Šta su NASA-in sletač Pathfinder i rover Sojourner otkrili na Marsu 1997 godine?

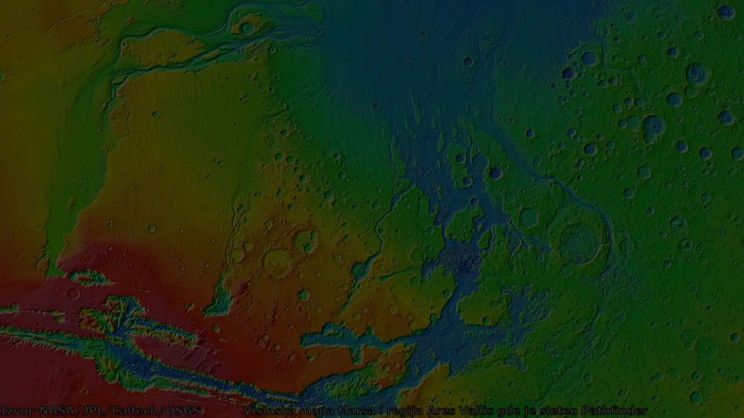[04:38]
Pathfinder je sletao u oblast Arest Valis za koji se pretpostavljalo da
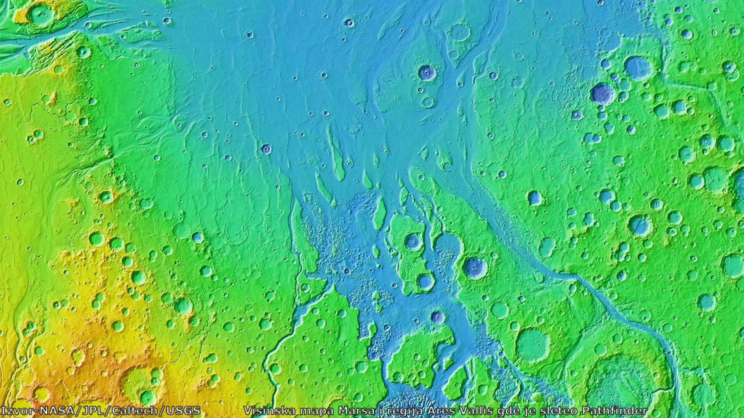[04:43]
je rečni kanal kojim se voda ulivala u veliki okean koji je prekrivao sever planete u dalekoj prošlosti.